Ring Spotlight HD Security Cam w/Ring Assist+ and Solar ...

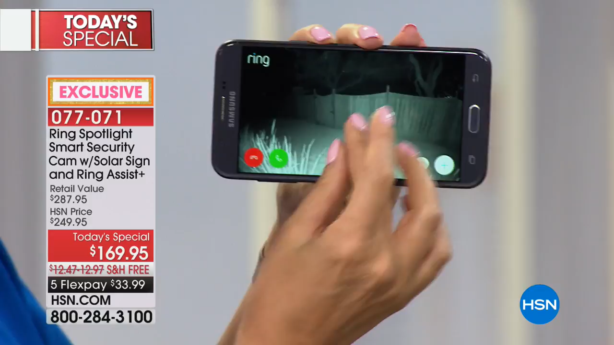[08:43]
So here's that fence I was talking about. There's that little gate. It faces a busy road. So it's dark at night. I don't have my light on, but I can turn it on again from anywhere.
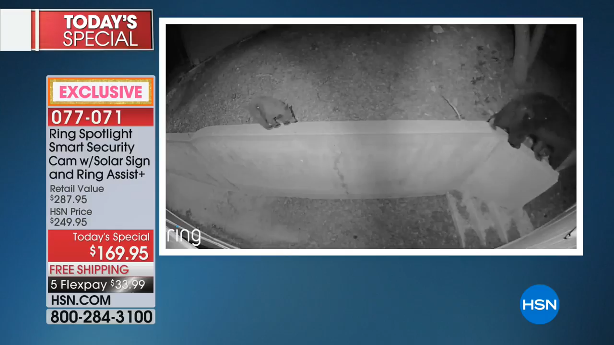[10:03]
I love the little baby bear cub. It's so cute. It's like a wildlife channel. I love this. It's adorable, right? You never know what you're going to see.
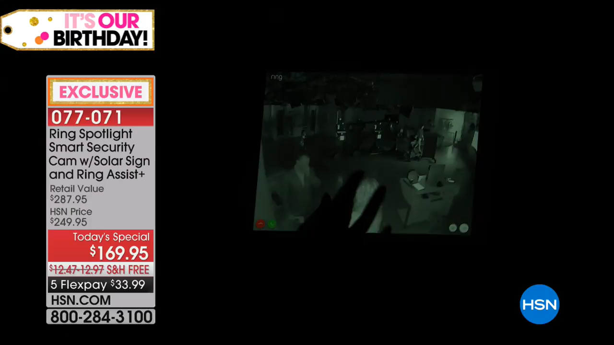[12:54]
Look, there's Adam. There's the back of my head right there. You can see everything is in easy, beautiful view. If I want to turn on that Ring light, look at that.
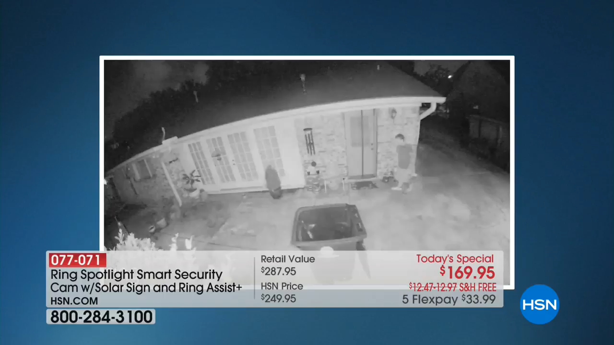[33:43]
The light is incredibly intense. It's very bright. And what I like about the fact that you can switch that is you can go night vision and just take a peek at what's going on.